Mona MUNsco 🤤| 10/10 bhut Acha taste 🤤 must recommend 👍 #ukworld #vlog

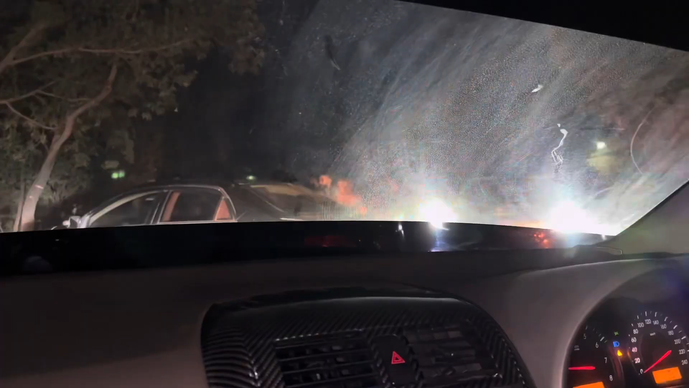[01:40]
यहाँ पर ट्रैफिक देखें कितनी है, ये खुला होगा वो गाड़ी की वजह से उन्होंने किया होगा,
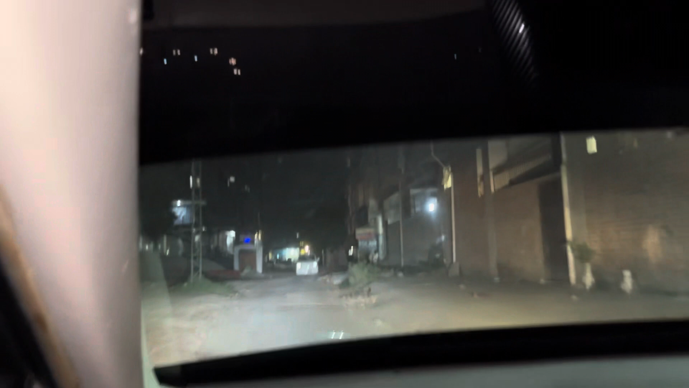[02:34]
सही कह, एक सामने ई कैफे है, वो ई कैफे है, और ई कैफे से मुड़ के आ रहा है उधर मोना मनेस, इस लोकेशन में भी यही आ रहा है,